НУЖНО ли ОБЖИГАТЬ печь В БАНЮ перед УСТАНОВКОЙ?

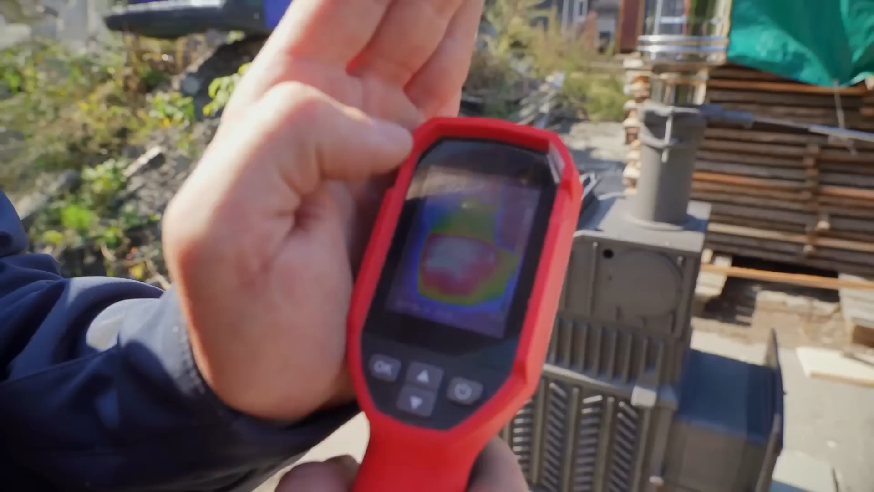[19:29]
вот сверху вот здесь вот показывает температуру на улице 25 и температуру вот в этой вот самой жаркой точке 371 371 и 8 сейчас вовнутрь